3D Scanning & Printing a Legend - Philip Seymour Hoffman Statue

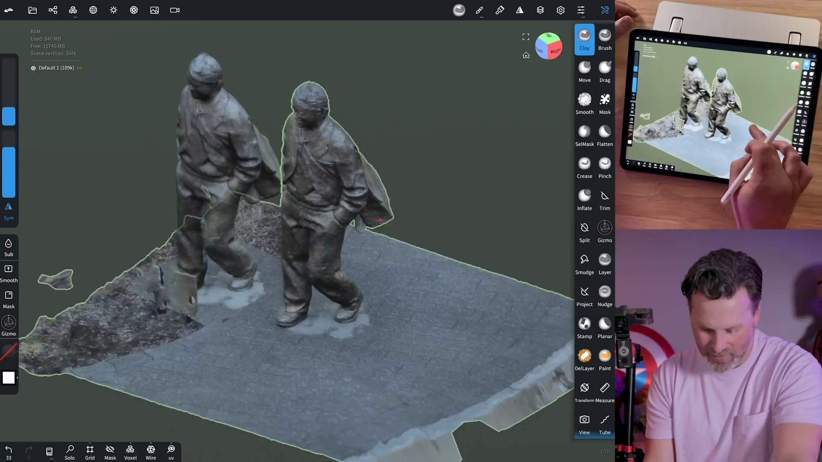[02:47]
So here is the ground area that eventually we'll probably want to clean up.
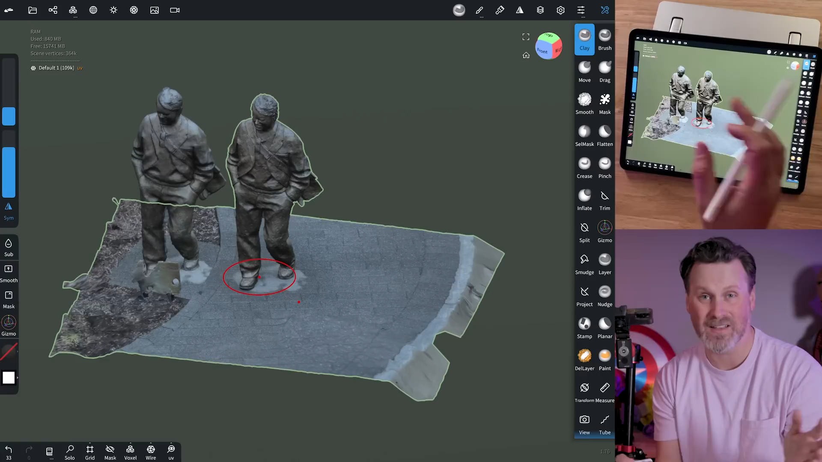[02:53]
I don't necessarily need to 3D print all this, but again, if we wanted to see the detail of this, I can flip on the matte cap and just do a quick compare.